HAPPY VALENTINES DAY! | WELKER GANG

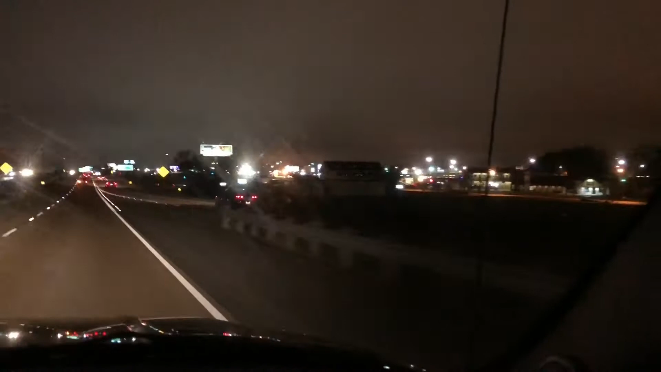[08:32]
That's about it. Traffic here is a re.
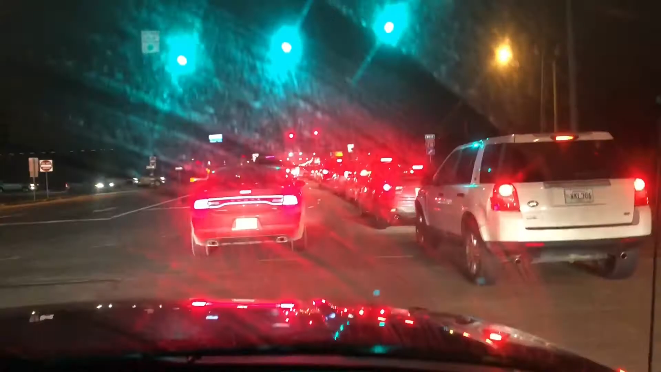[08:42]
I don't know if y'all can see, but look at all this. Y'all can't even really get a full like effect of what's going on up there. But the traffic, like in the middle of the day and like this time of night.